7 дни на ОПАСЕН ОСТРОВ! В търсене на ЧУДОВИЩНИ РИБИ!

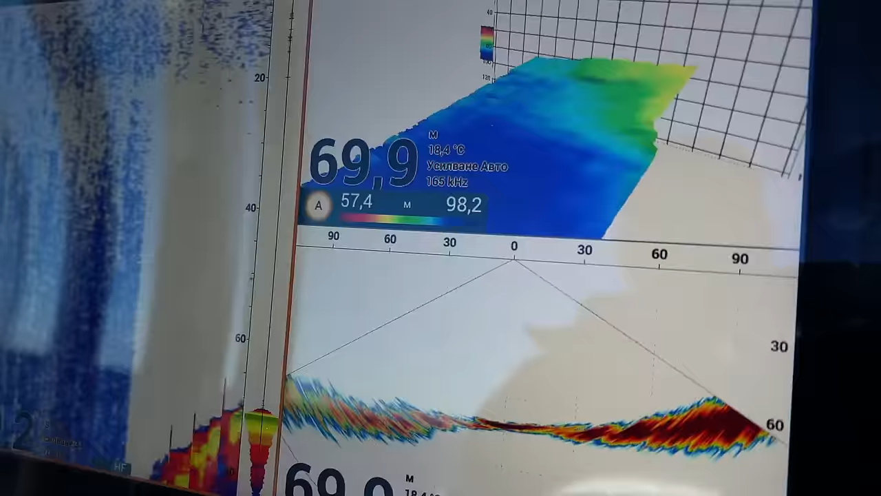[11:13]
Да. Имаме стандартен сонар и това е рилови сонар и 3D.